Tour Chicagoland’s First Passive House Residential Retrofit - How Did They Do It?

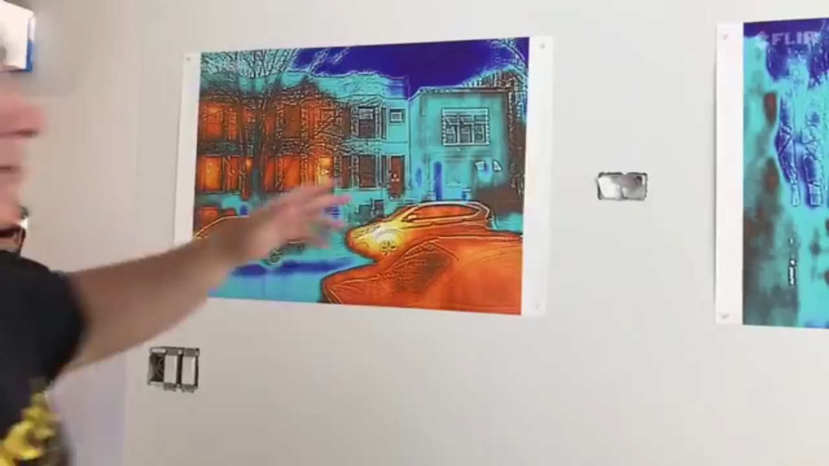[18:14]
these were taken with my new toy, my FLIR iOS camera.
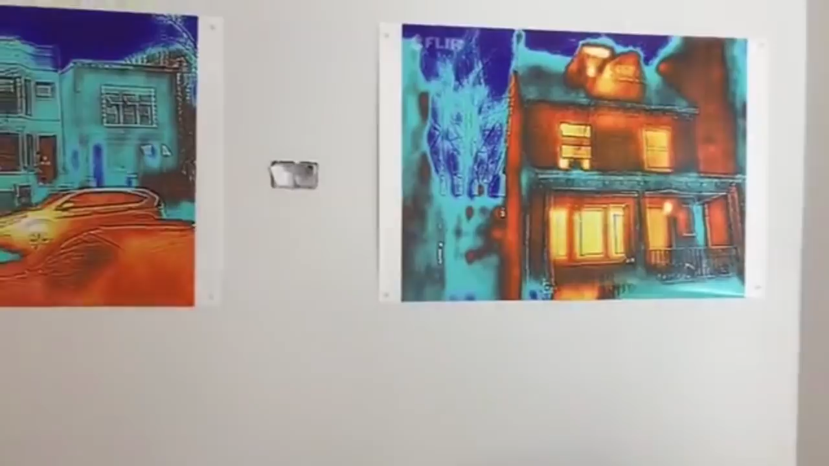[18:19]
It was evening, it was about 20 degrees outside, and
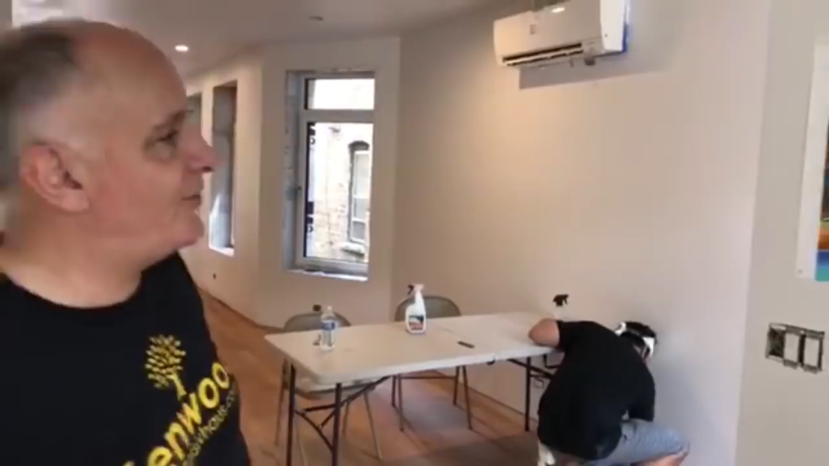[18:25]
this is where we were outside.
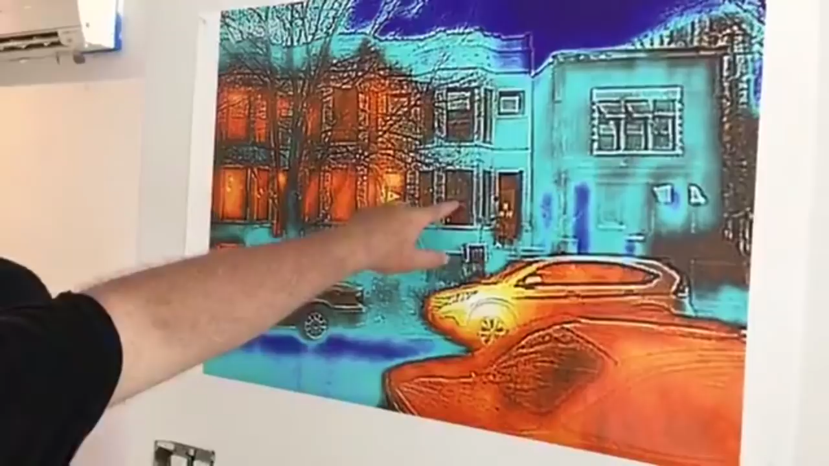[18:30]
We're standing right here in the front area. We came in that door. This house is non-habited, uninhabited. No energy in that whatsoever.
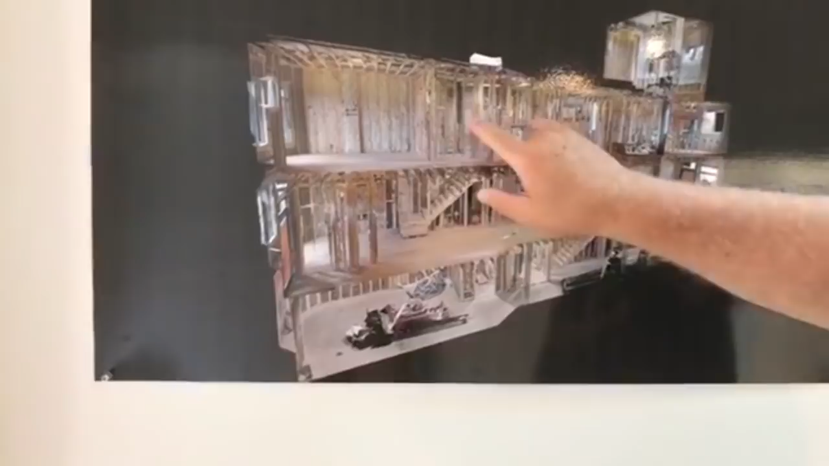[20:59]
Master bedroom, bath and closets. We're going to go back. We're going to go up the staircase to this, come up around the back, come here to this landing. And we're going to go to our Zender mechanical room.
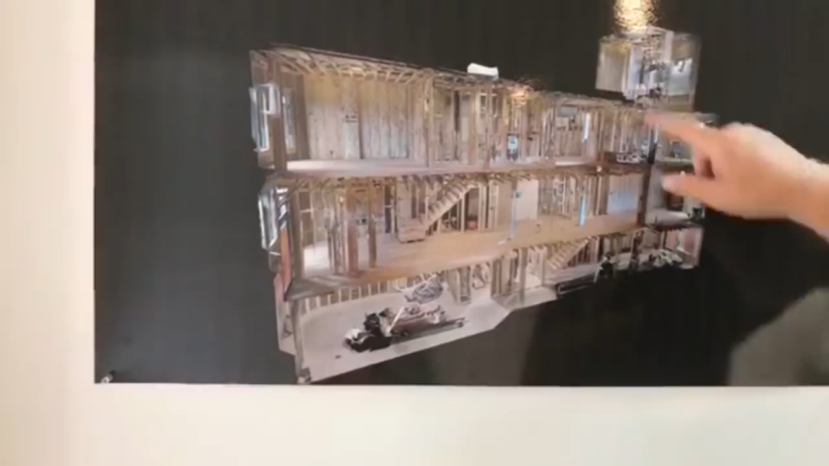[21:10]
And then we're going to come back down and talk about some other things.